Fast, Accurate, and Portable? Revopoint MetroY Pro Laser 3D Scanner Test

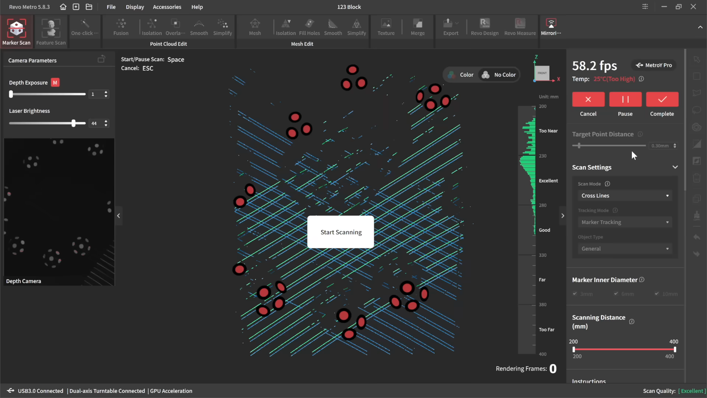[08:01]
I want to see on something with no scan spray. This is just straight, you know, shiny metallic surface using the cross hatch laser lines.
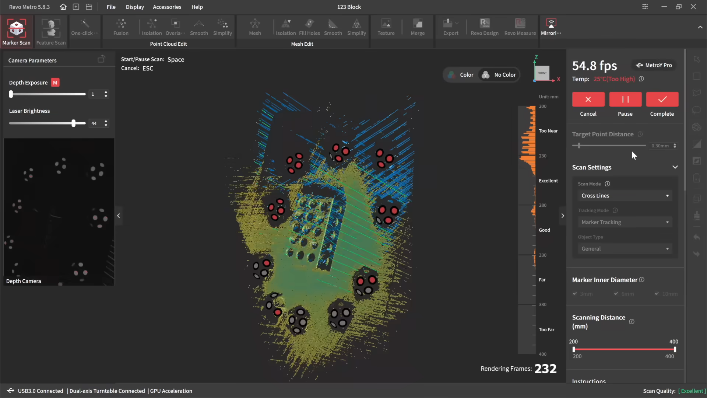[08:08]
How accurate that can be.
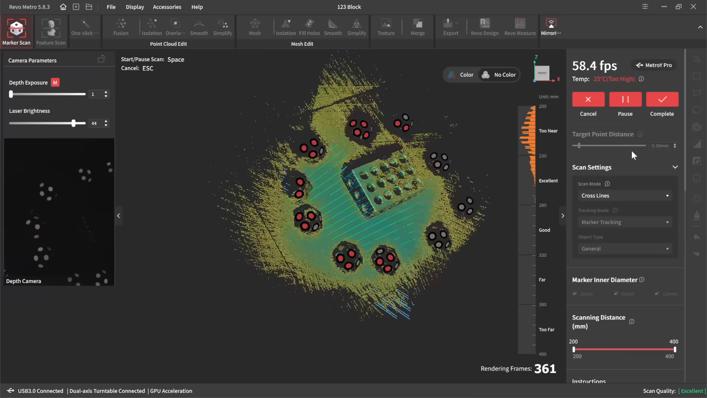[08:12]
Notice how much faster it is to acquire the scan data when you're running those cross lines. So we've got a model out here.
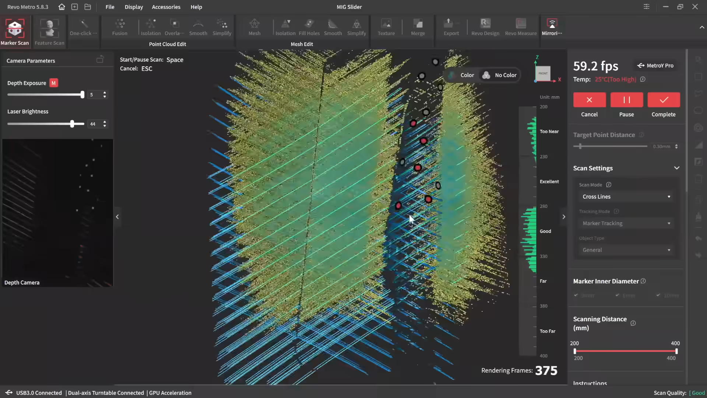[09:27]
You can see how much it's picking up both off the MIG gun and also the table below. Now there is a setting that you can change so that it won't pick up the data further than what you're scanning,
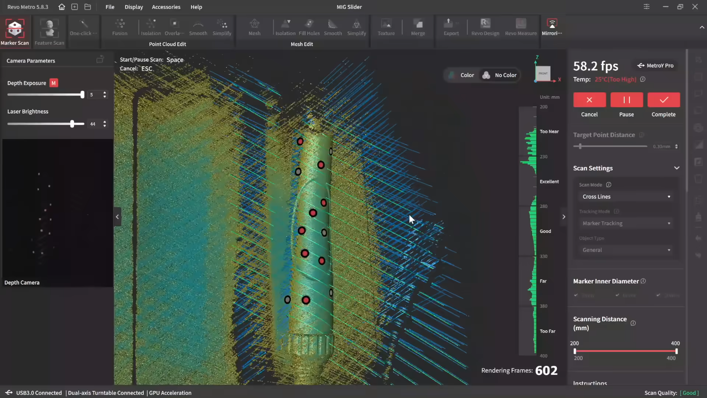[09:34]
but the extra data doesn't seem to be slowing down my computer at all.
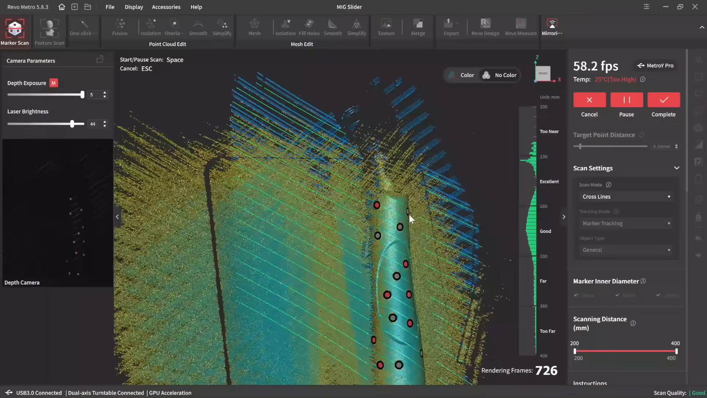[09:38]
So I figure I'll just pick it all up and then delete it later.
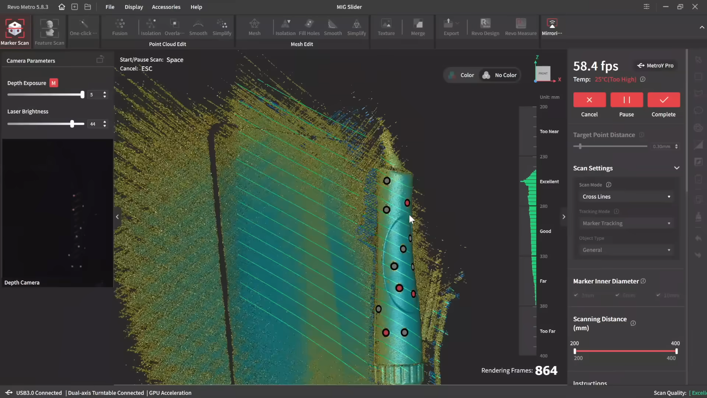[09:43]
And that'll be faster than messing with, you know, some of those settings to get it just right.
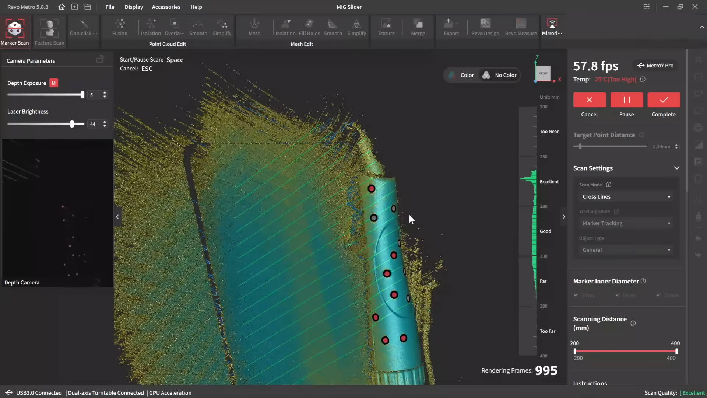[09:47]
But if you did want to limit the data that it collects,
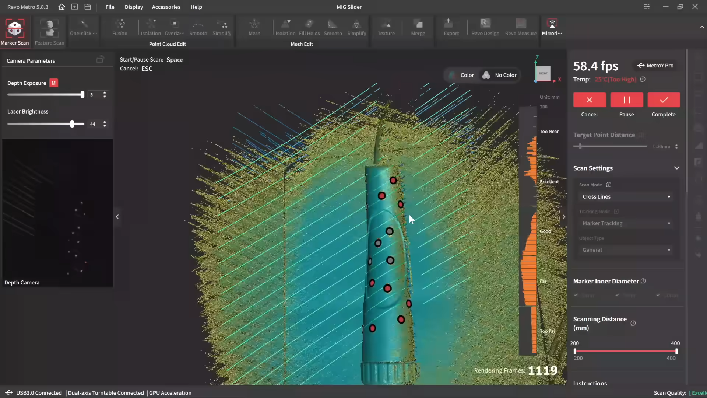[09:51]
you can limit it to a certain distance away from the scanner. Now here is the scanned surface that I got off of the top.
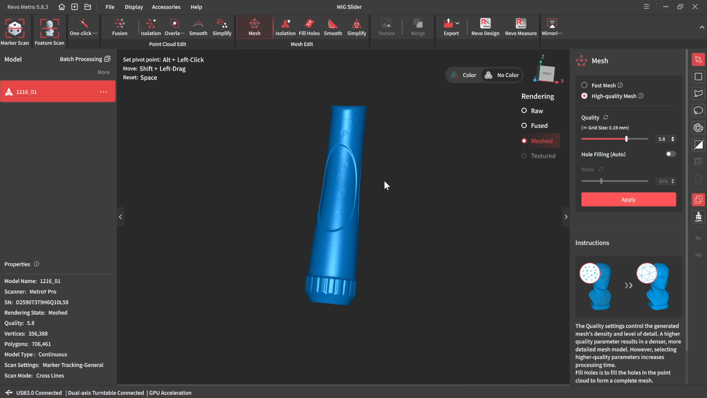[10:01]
And this is going to be all that I need to be able to design off of so I can export this
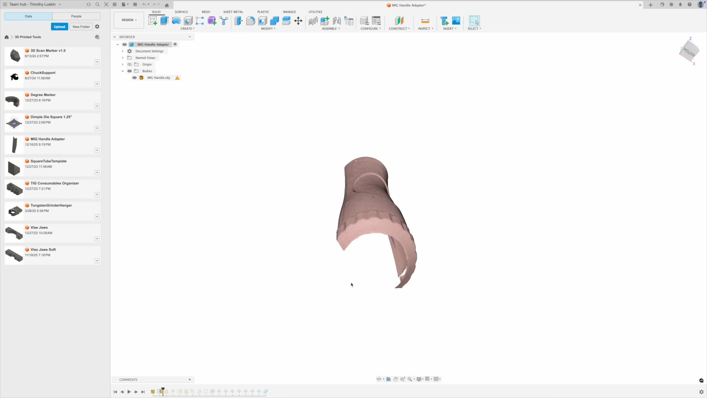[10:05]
as a file that can directly import into Autodesk Fusion 360.